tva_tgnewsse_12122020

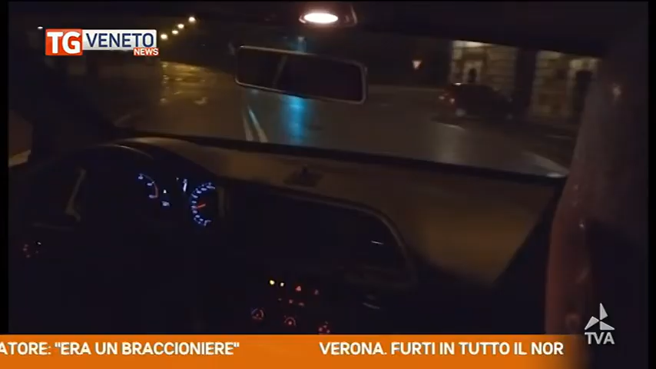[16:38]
A quel punto, vistosi spacciato, ha ingranato la retro sfiorando un agente.